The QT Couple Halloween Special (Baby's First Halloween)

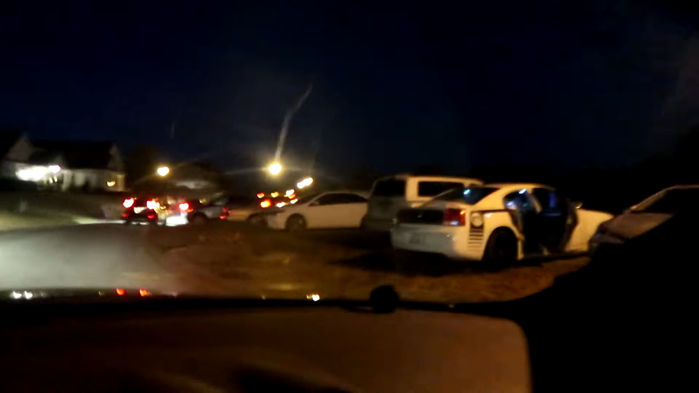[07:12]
so we're in my partner neighborhood Bruh They for real made a car lot Out of the side over here It's going crazy It is going crazy There got some people over there We're driving through this one because we're about to make a stop
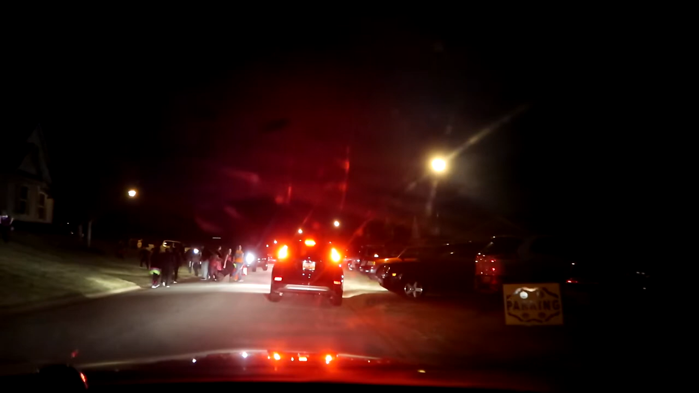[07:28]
At the mall see what they got popping out there as well But man, it's deep boy They ain't playing Halloween 2017 What?